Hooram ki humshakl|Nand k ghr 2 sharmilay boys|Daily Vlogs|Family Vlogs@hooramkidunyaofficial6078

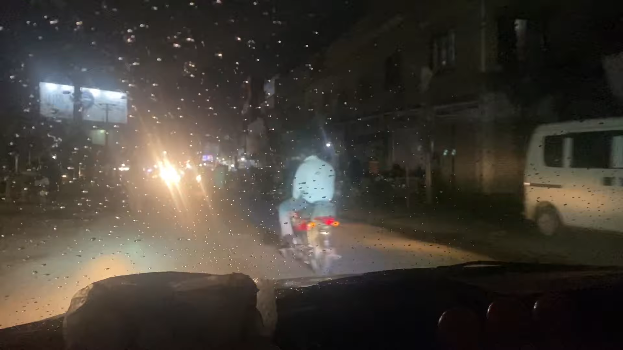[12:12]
बारिश होना स्टार्ट हो चुकी है और ये आप देख तो रहे होंगे, आपको अंदाजा हो गया होगा कि मरी बना हुआ मुल्तान।